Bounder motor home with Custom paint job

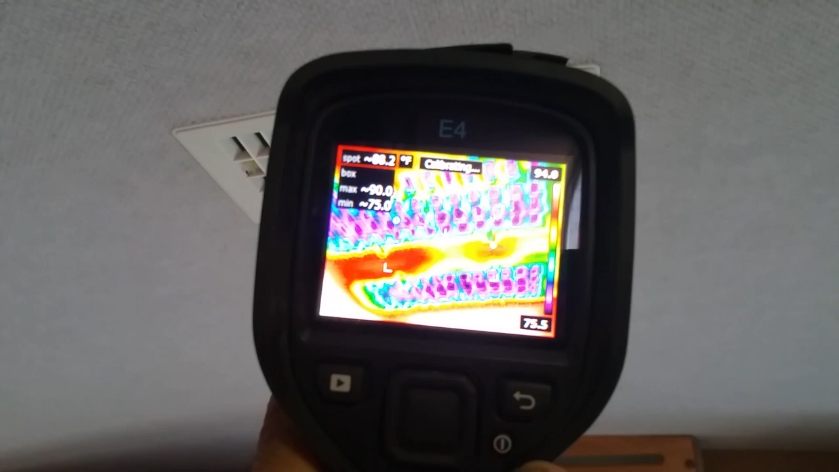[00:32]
there we go it's putting out hold on
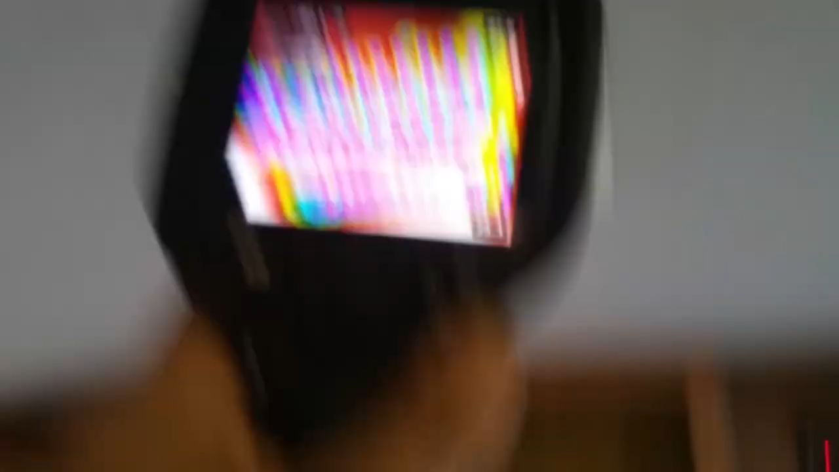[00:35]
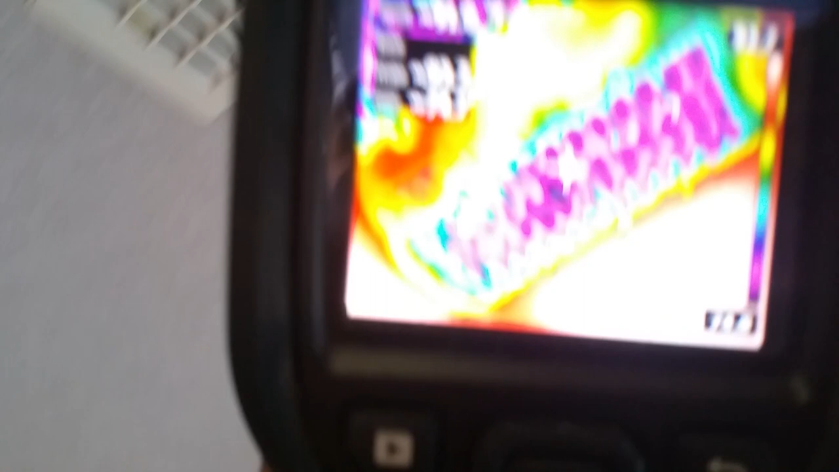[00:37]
just get my angle my neck twisted up there we go
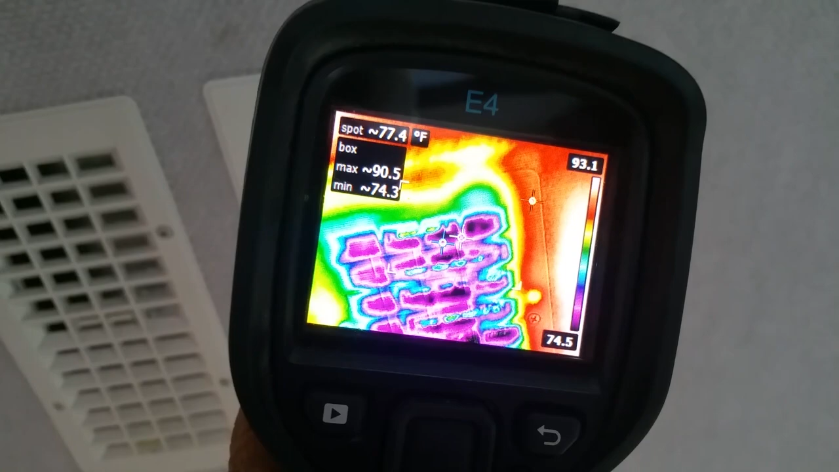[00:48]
On screen: spot 77.4°F
so you can see the pattern of the air coming out
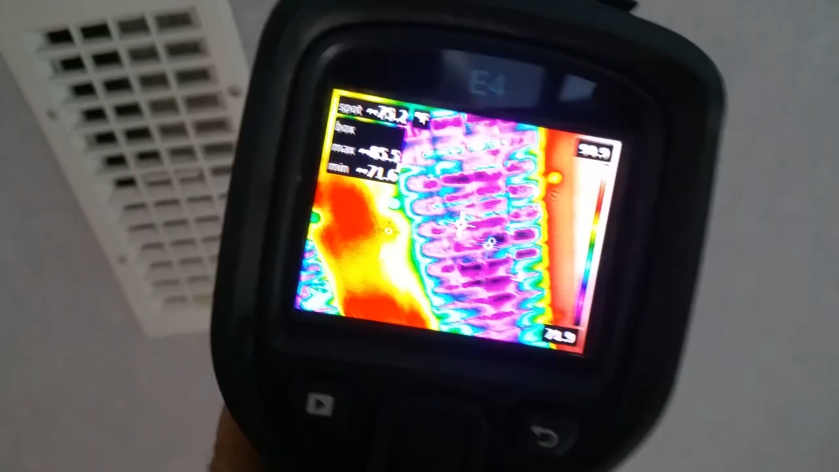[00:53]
let's come down a little bit and do this
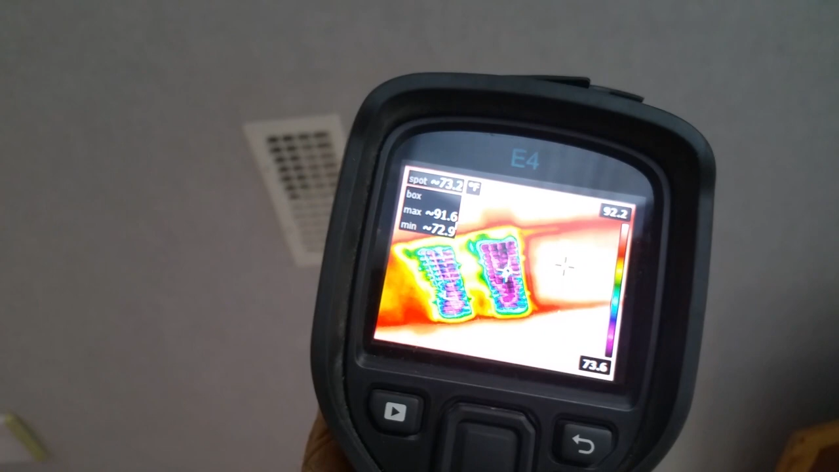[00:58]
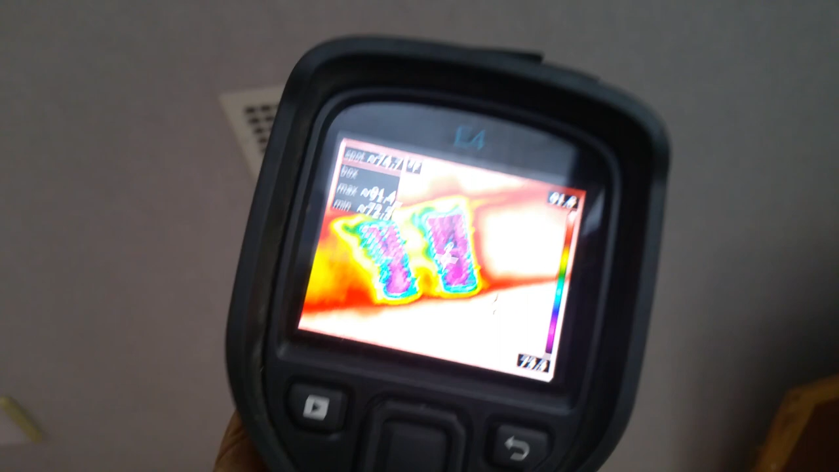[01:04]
it's 90 degrees out right now it's putting out 74 as it's bringing it down you can see that's the air the duct work
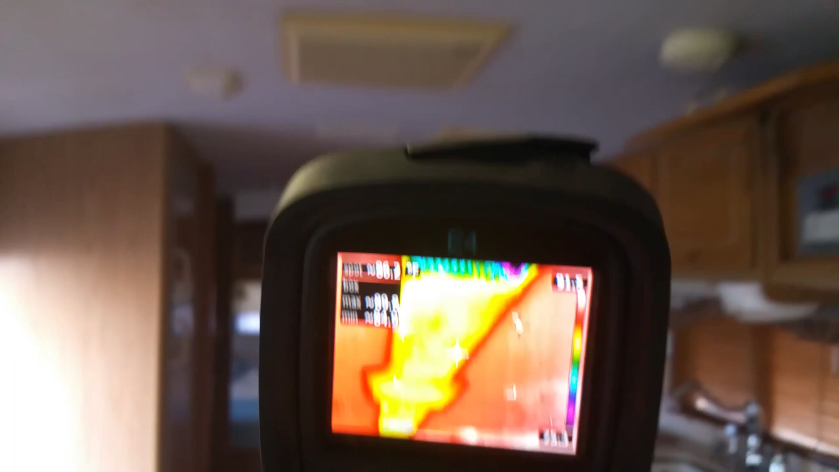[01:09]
going down the center of the unit here's another
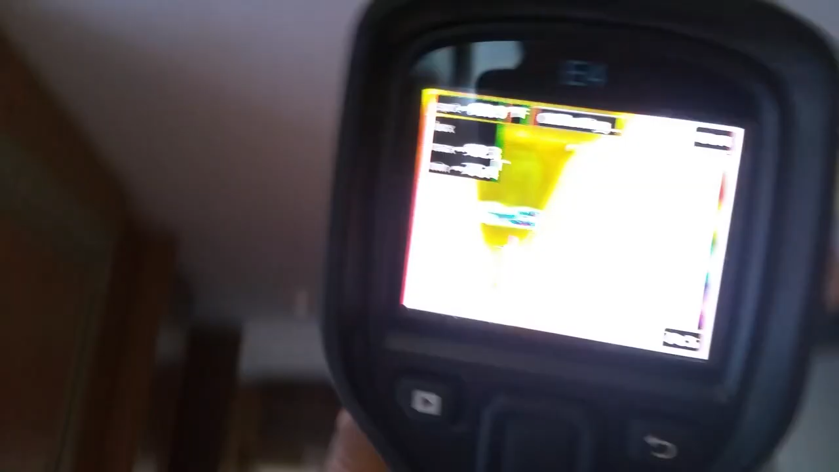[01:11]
another unit down here the mid one
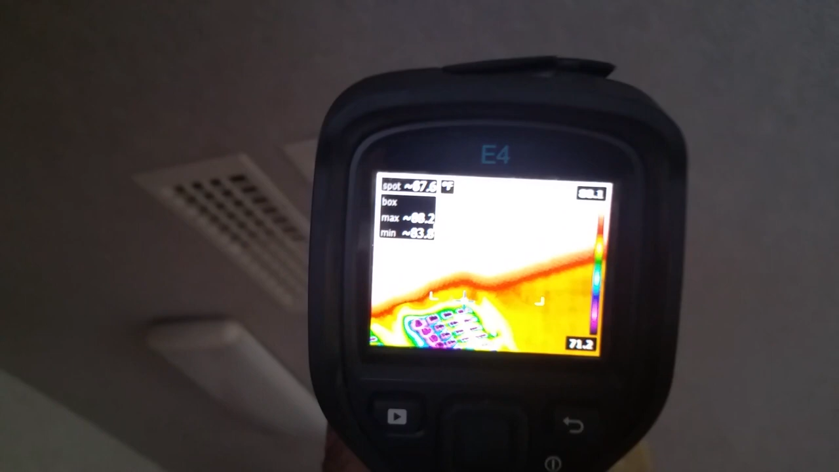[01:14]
hold on there we go
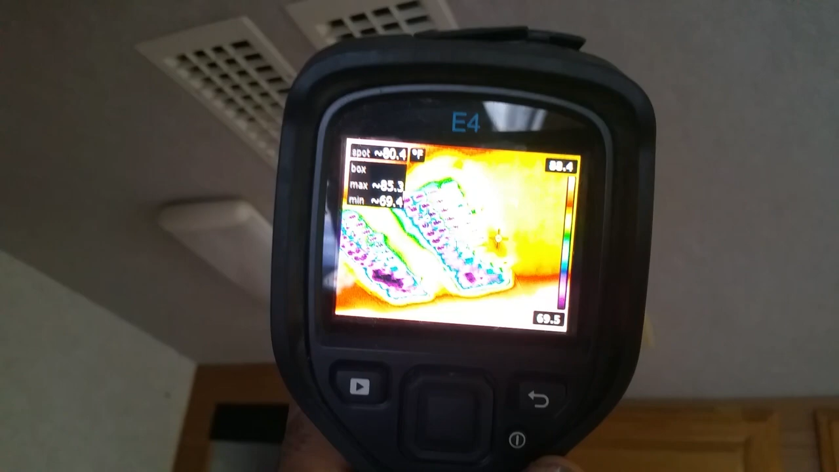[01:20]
balance pretty good uh i keep losing it sorry
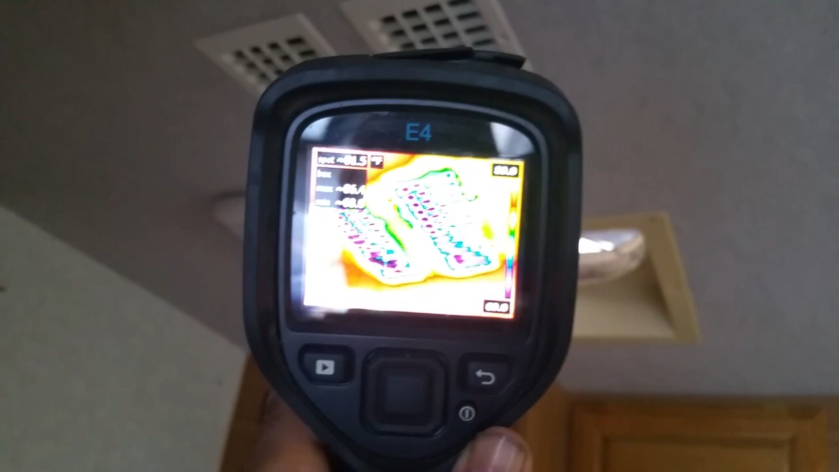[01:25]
i keep losing it guys it's kind of hard to
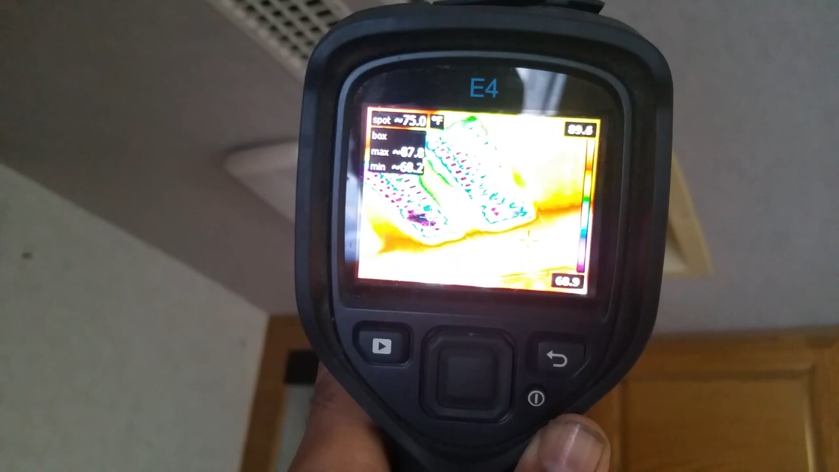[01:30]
74s you see now i got one more unit back here in the back bedroom and you also see that that's 70.
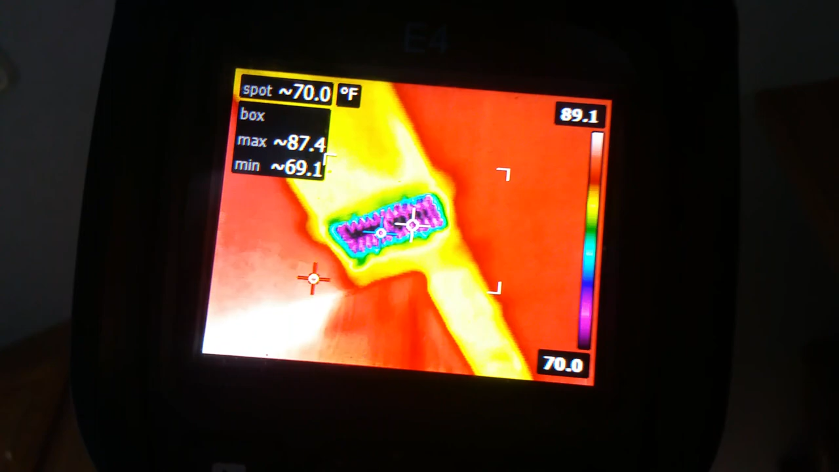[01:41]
On screen: spot 70.0°F, max 87.4°F, min 69.1°F, scale top 89.1°F, scale bottom 70.0°F
it's putting out at 70.
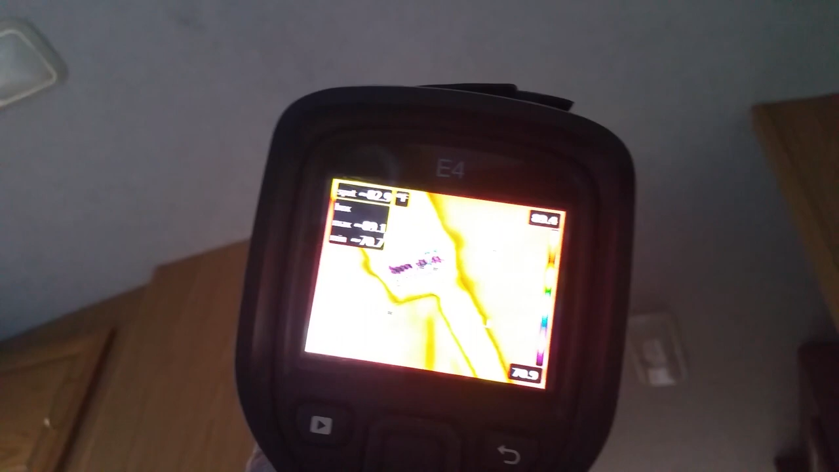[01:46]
it's a flare device telling temperature now i turned on the air this thing is kind of cool it's a uh it's automatic